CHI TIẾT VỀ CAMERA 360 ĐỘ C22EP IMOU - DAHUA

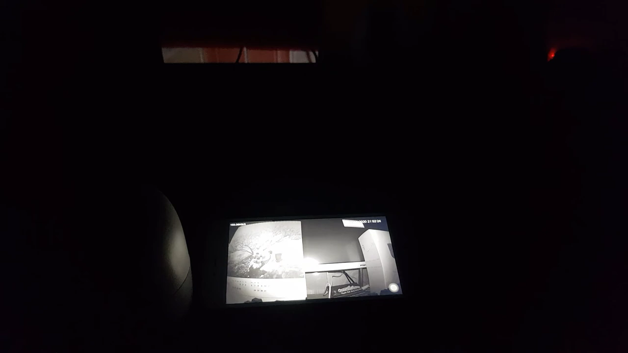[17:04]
các bạn có thể thấy bây giờ hiện tại trong phòng mình không có một chút ánh sáng nào cả đó các bạn có thể nhìn thấy nó quay theo cái tay của mình
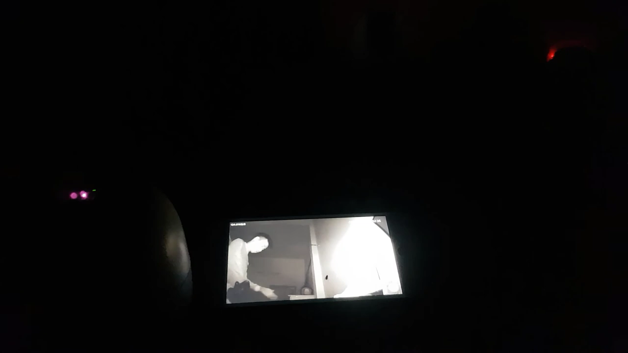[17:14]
đây chắc chắn là không một chút ánh sáng nào các bạn nhé
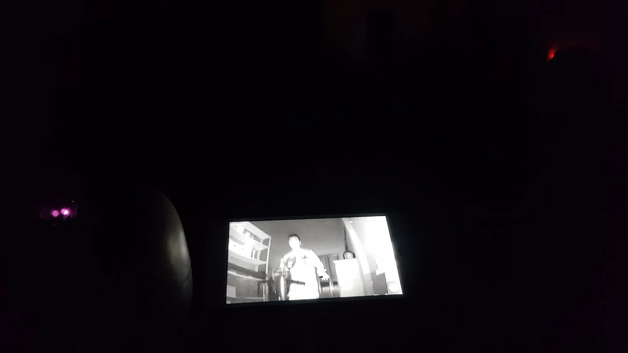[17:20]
nó có thể quan sát hoàn toàn rõ và vẫn đó nó có thể quan sát hoàn toàn rõ và vẫn theo dõi chuyển động bình thường mặc dù là trong phòng không có một chút ánh sáng nào vậy nên các bạn có thể yên tâm các bạn có thể hoàn toàn yên tâm về việc
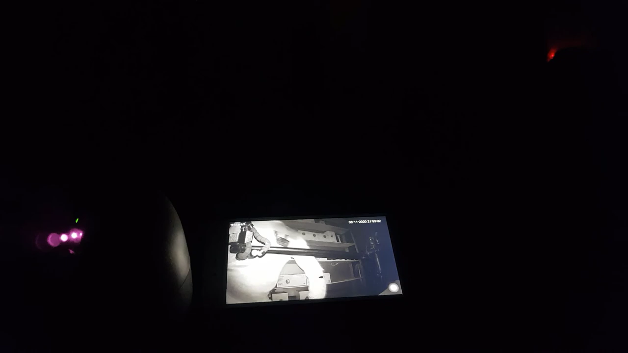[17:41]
chiếc camera này có thể quan sát rất là tốt trong bóng tối
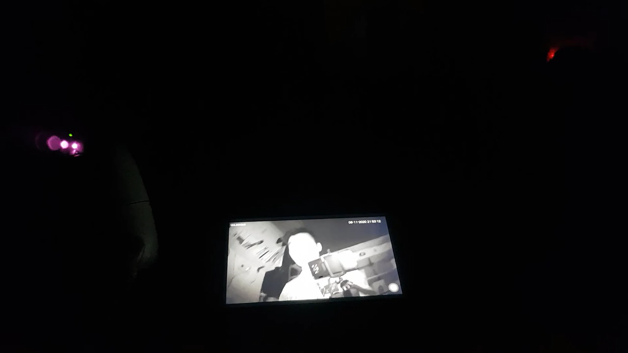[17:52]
đó các bạn có thể nhìn thấy nó có một ánh sáng hồng ngoại rất là nhỏ đó rất là nhỏ
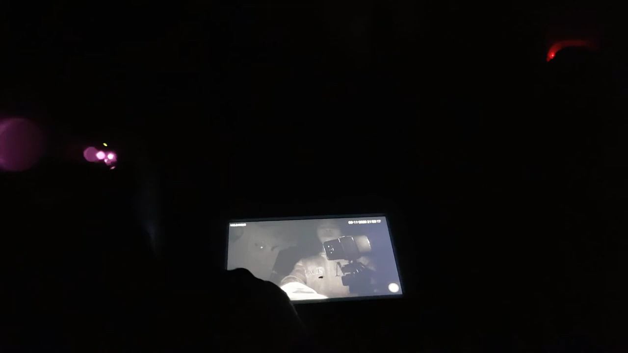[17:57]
bình thường bất thường mình sẽ không bao giờ để ý đến cái ánh sáng đấy nhưng mà
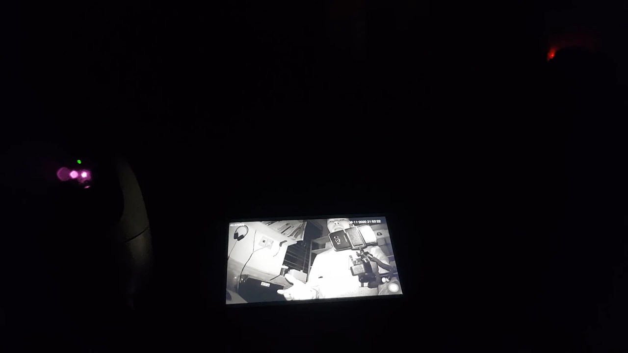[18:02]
đối với cái camera này thì ánh sáng hồng ngoại này nó lại rất là tốt các bạn nó có thể quan sát cực kỳ rõ trong đêm
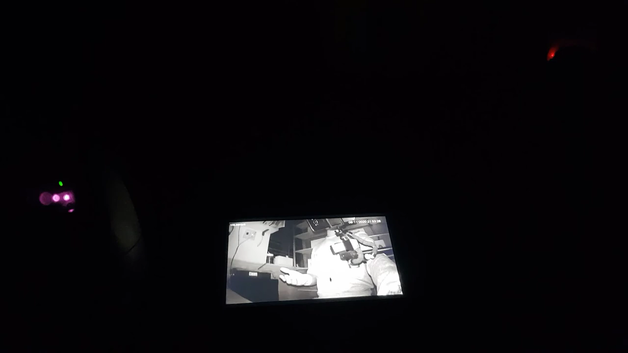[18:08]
vì thế này các bạn có thể hoàn toàn yên tâm về cái ánh sáng hồng ngoại của nó
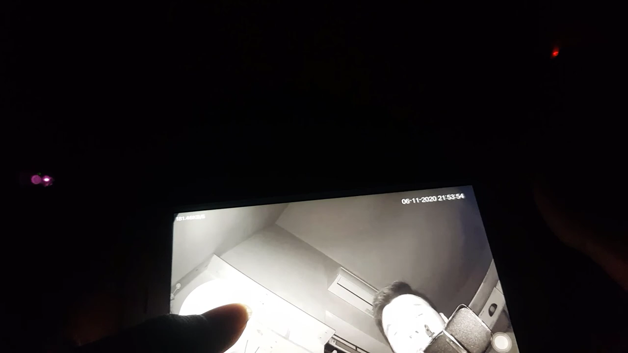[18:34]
các bạn thấy nó có sáng không mặc dù không có một chút ánh sáng nào trong phòng mình đâu mình nó tắt hết điện đi rồi
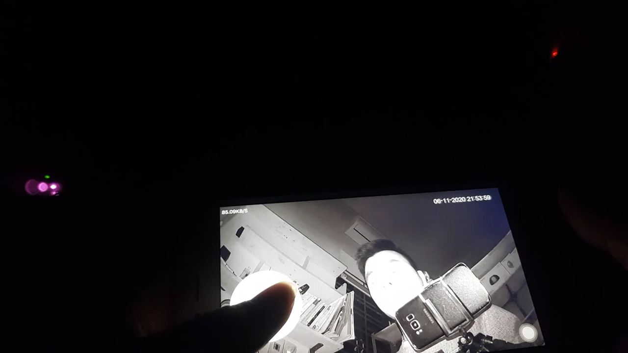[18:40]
nhưng mà nó quay thì vẫn hoàn toàn tốt
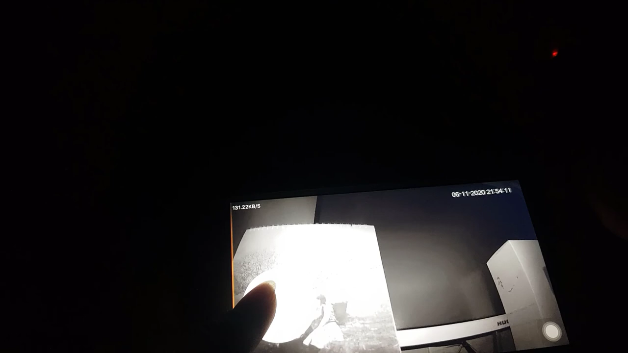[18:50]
đó cái ảnh các bạn thấy rất là nhẹp
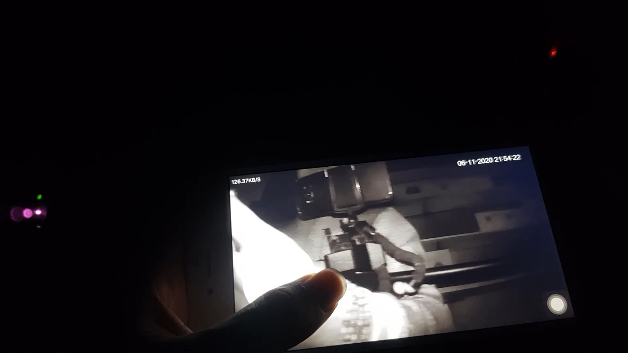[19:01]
đấy trong phòng các bạn các bạn có thể thấy nó chiếu ánh sáng hồng ngoại rất là xa và quay rất là tốt
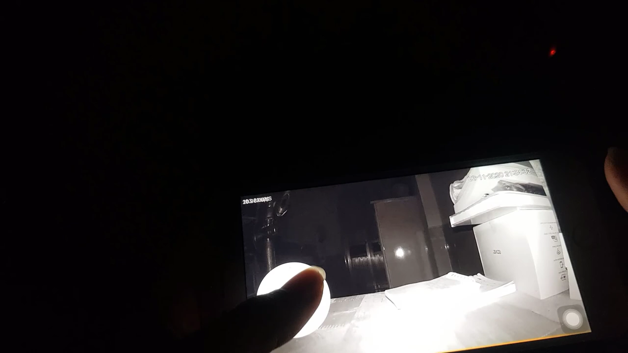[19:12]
nếu mà khoảng 10m đến 15m đột lại thì hoàn toàn có thể nhìn thấy mà không phải lo bất cứ vấn đề gì về việc thiếu sáng